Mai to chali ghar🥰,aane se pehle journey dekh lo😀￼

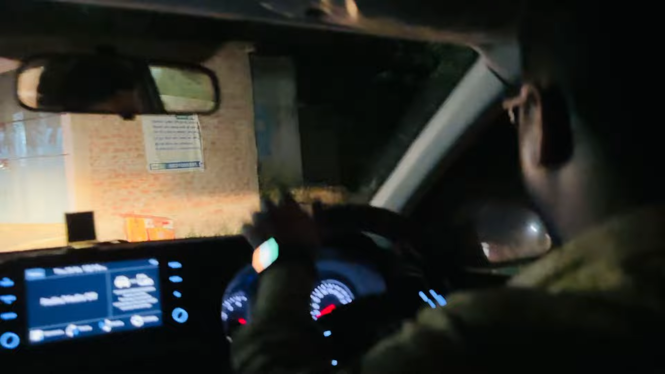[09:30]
और यहां से हम टर्न ले लिए, वह आगे हमारी दुकाने, और यहां से ये रास्ता है, जिसे हम अपने घर के लिए � तो नों साइड कोकोनेट का ट्री है, और भी कुछ है जो मुझे नहीं पता, जिसको सीसम बोलते हैं सीसम है, वह और फाइनली हम आ गए, और सब लोग गेट पर ही हैं,